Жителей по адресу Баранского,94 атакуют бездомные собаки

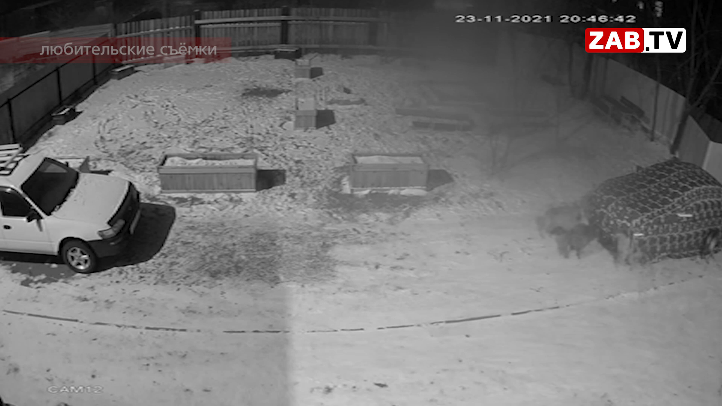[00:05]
Владелец оставил свой автомобиль на ночь во дворе многоквартирного дома. Чехол, накинутый сверху, по всей видимости, чем-то привлек бездомных собак. Сначала они долго его обнюхивали, а после перешли в наступление. Утеплитель псы разодрали.